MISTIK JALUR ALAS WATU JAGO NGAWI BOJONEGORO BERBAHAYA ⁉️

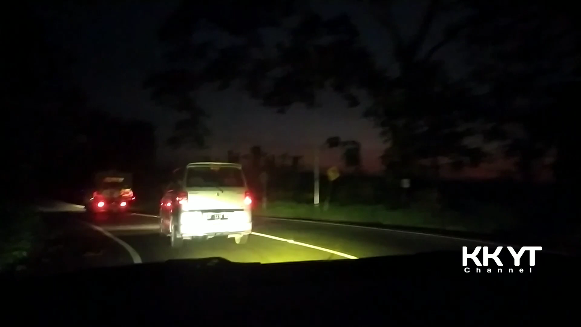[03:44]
Waktu itu Pas lewat Jalur ini Itu sekitar Jam Setengah lima Hampir jam lima Itu fajar ya Jadi Kelihatan sudah Di sebelah timur Sudah terang Jadi Kelihatan fajar